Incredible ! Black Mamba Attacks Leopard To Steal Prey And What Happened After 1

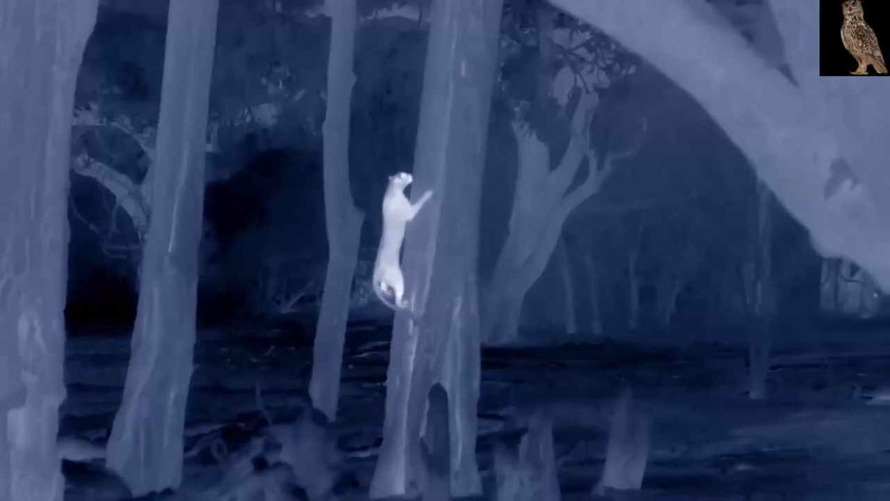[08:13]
will hunt at night or near dawn
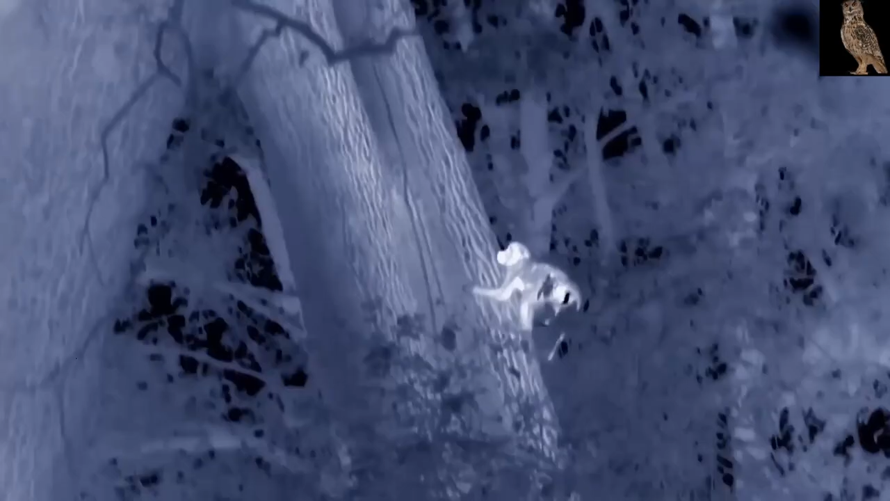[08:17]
The process of tracking, stalking and then attacking and knocking down prey is done in the correct manner by leopards
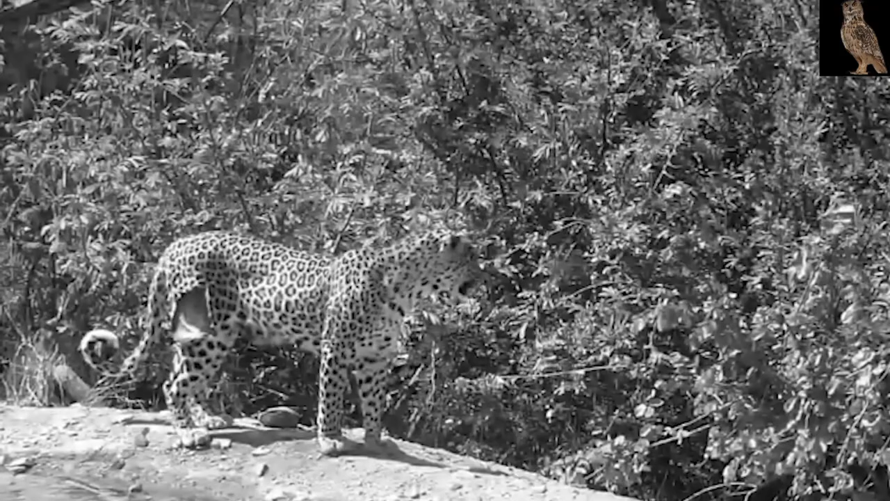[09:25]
meat inside The leopard looks quite tired and exhausted